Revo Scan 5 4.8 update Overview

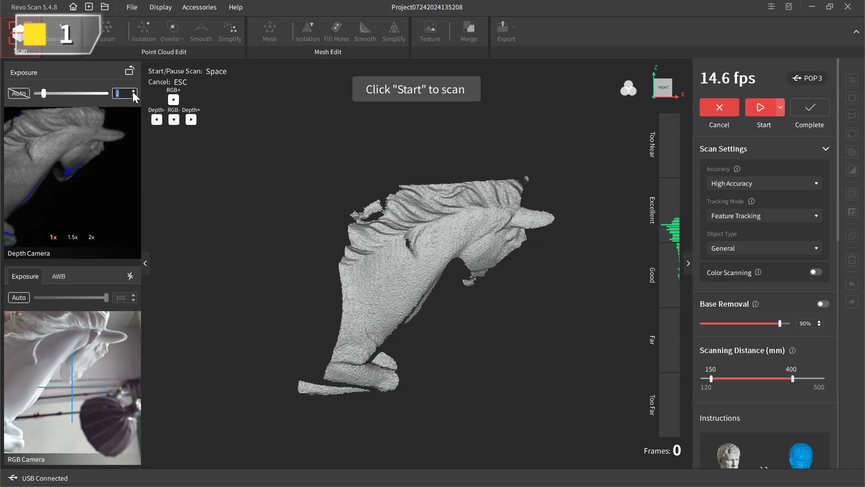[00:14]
Second, the depth camera settings area has a new 90 degrees rotation switch.
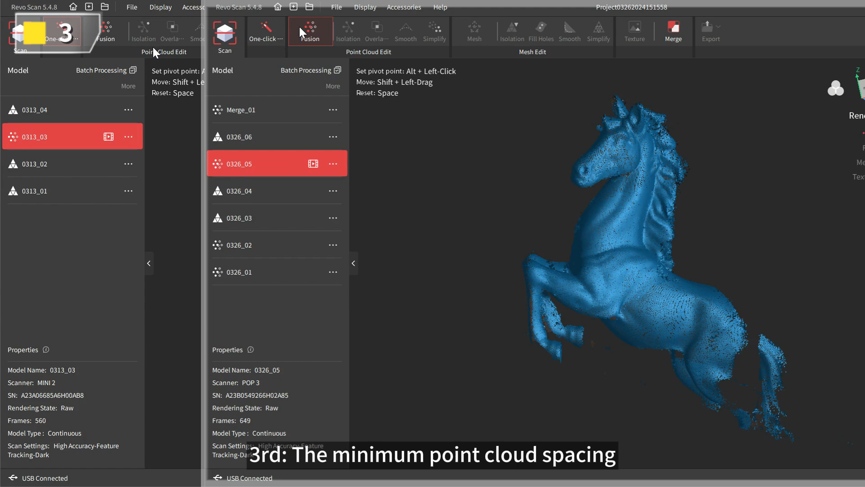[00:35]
Third, the minimum point cloud spacing for the POP and Mini Series when using Advanced Fusion has been changed to